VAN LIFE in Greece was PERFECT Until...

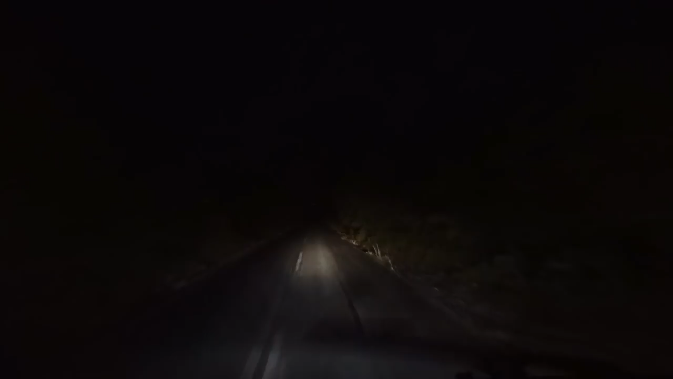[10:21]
We're just driving like back towards the town now, and we're just realizing how pitch black it is here, how there is nothing around. It has been raining this evening, so why a bike has come all the way up to that park up. The only reason you drive all the way from this town here up to that little car park where we were, yeah, was if you're bringing up your partner and you're having a bit of night fun. Yeah. Activities. That's the only reason, yeah, why. Not on a bike at night when it's raining.
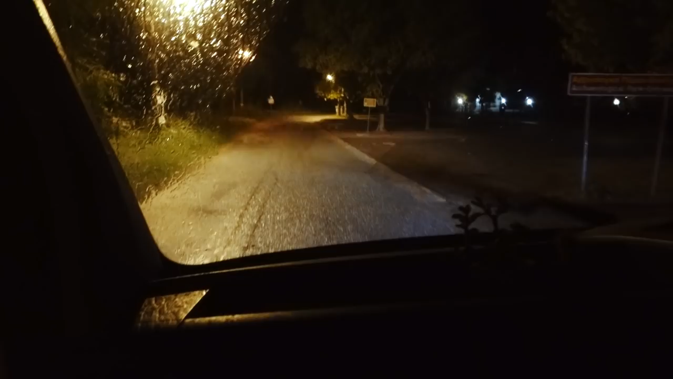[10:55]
It just is weird. Is this the car park, is it? Yeah. Oh, cool.